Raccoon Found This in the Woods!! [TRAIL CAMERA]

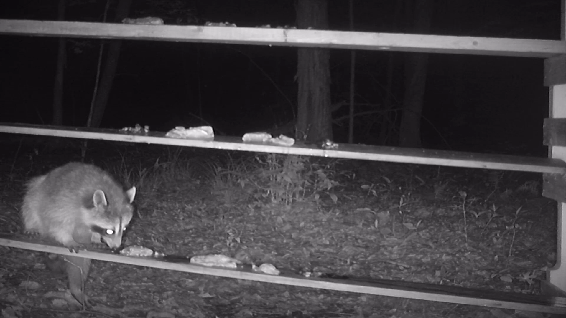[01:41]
were looking towards our raccoon buddies because they're always coming around so we wanted to make things just a little bit harder for them and see if it would be a challenge or if they would just easily be able to get all the food so we put a bunch of sardines out there some calamari and we set up these sort of three rungs three different levels and we knew that the first rung would be real easy for them but would they get to the second and then the third well sit back relax and enjoy
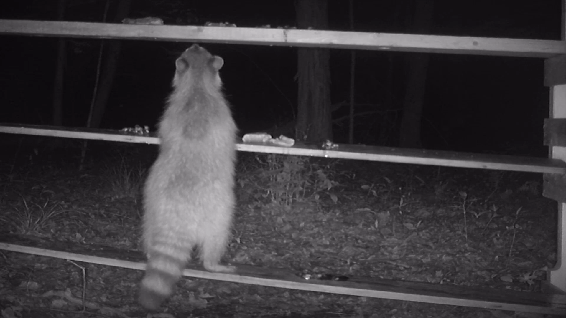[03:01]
Well, there he goes. Our raccoon buddy took his sweet time getting up to that second rung.
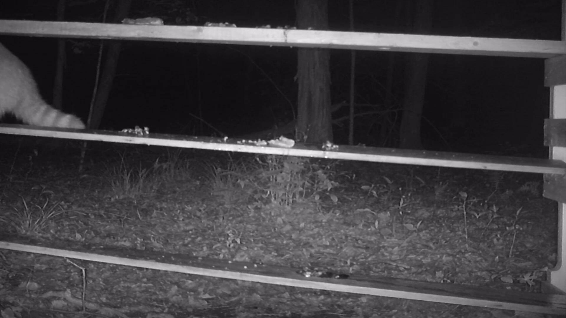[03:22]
And once he did that, there's the courage. Look at him, right up to the third rung. He's like, all right, this works, no problem. And so he's chowing down on all those sardines and the calamari and real easy for him. And all of a sudden, he looks off to the left there, and he gets a little scared of something. I'm not sure what it is. And he runs away. And actually, when he comes back, this is what the video looked like. So we're not sure exactly what happened here, but we did have some strong windstorms come through the area.
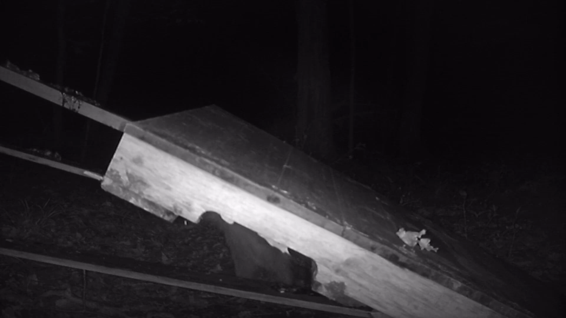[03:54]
We actually had a massive tree that blew down right next to this spot as well. So I'm wondering if he would have kept going. And, of course, he is here. You know, I'm not too happy that it looks like this because it's not as sturdy, of course. And we were able to clear this up the following day. But he comes back. We saw the little mouse creature come back. Our coyote friend, he's just trekking in the back there. He always comes in after all the food is basically eaten.